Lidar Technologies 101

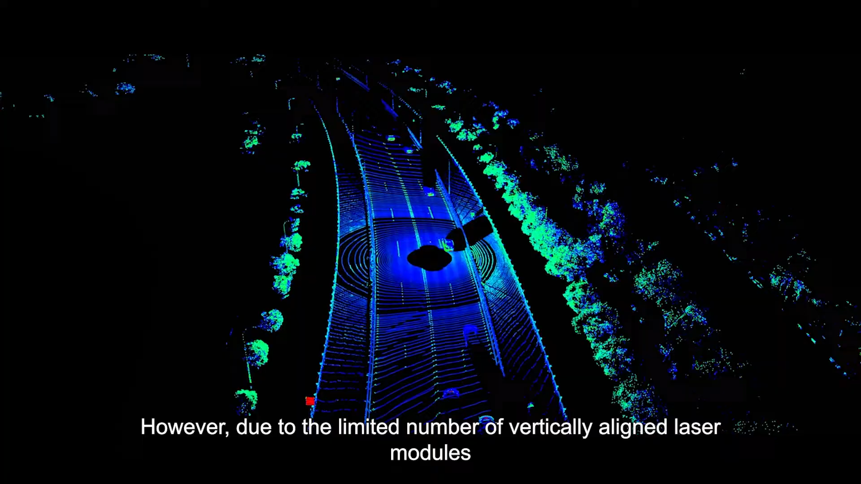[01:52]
the point cloud density will gradually degrade as the distance increases.
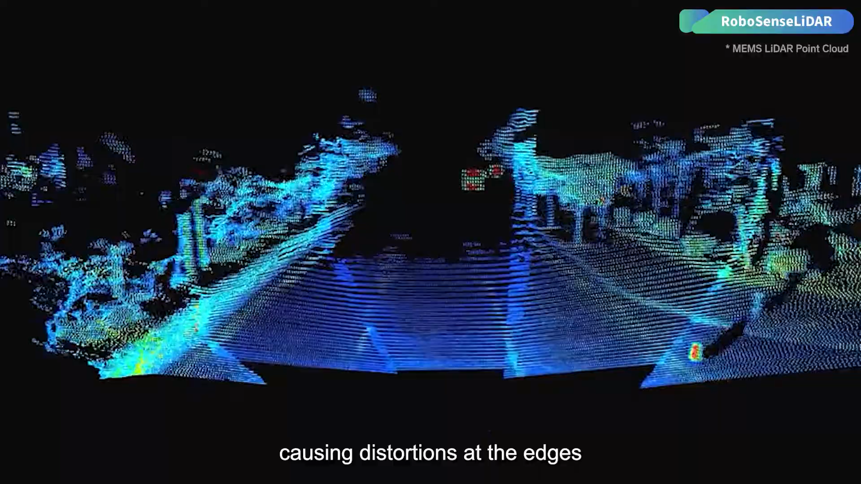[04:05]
Actually, all three types of LiDAR mentioned scan through mechanical structures.